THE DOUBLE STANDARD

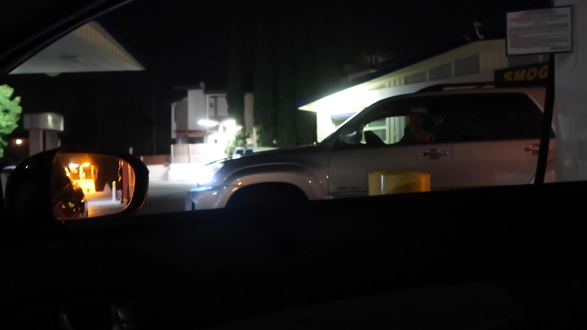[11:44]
Hey. Who turned off the lights? So, I guess the fucking shit is closed. The GP.